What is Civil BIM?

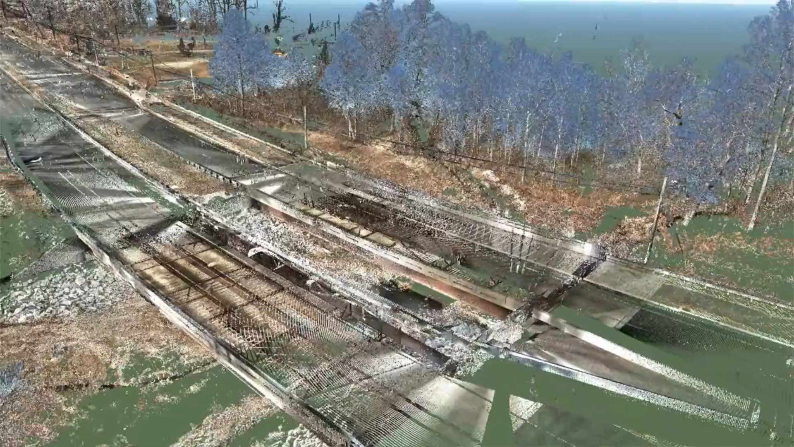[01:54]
So with traditional surveying, we would go out and collect a single point for each object, whether it's a sign or a tree.
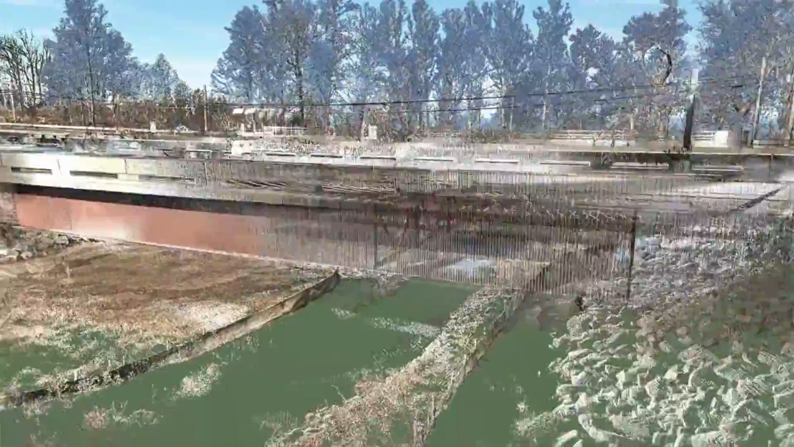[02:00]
And with LiDAR, we're collecting millions of points instantly.
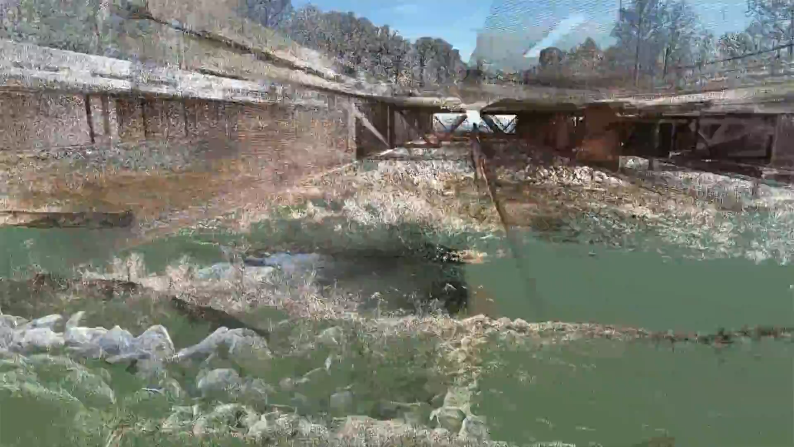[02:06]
This means that we're able to go out there and capture everything we can physically see in the environment.